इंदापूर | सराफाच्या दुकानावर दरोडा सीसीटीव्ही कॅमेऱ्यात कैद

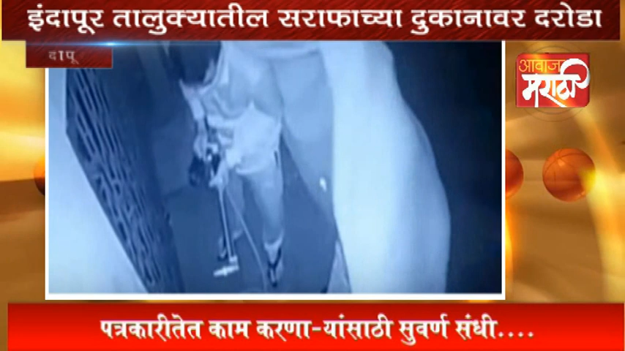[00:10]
ही सर्व घटना CCTV कैमेरात कई जली है दरोडे खोर हे दुकानातिल सोना चांदीचे दागीने लूटत होते त्यास दर्मयान या सर्वानना पोलिसानी CCTV कैमेरात पाहील त्यान अंतर तातरीने कारवाई करत या तिल तीन जहनाना बेड़ा ठोकना ताल्या
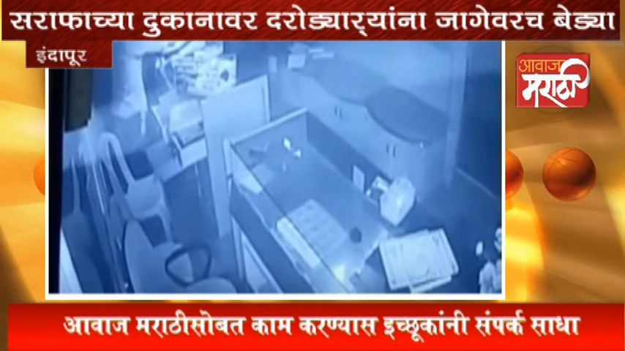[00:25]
तर पात जहन पोलिसानना पहतास पड़ूंगे ले या दरोडे खोरानकर हुन एक किलो सोने चाईस किलो चांदी जबत करना ताल हुआ हुआ